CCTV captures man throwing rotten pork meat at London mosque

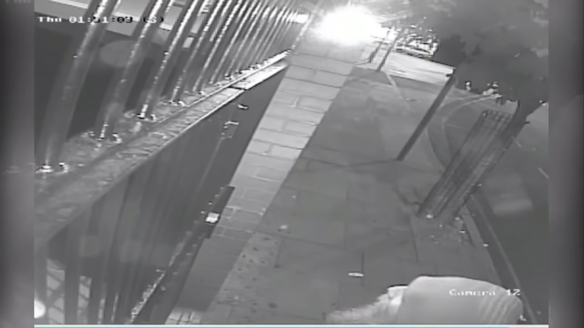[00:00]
An act of religious hatred captured on CCTV. This man throws a bag of rotting pork meats onto the steps of Finsbury Park Mosque in North London.
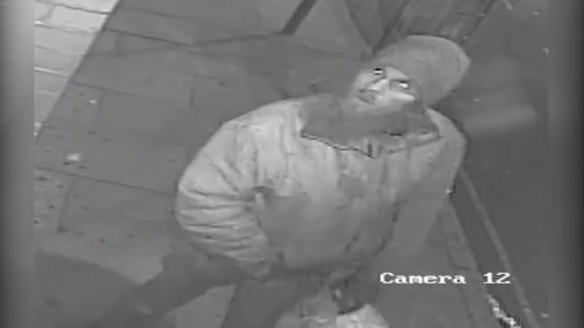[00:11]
Anyone who recognises him is being asked to contact detectives in Islington. The incident took place in the early hours of the 26th of May, with footage showing the man approaching the mosque multiple times. He waited until no-one was around, before throwing the bag of meats over a gate and onto the steps.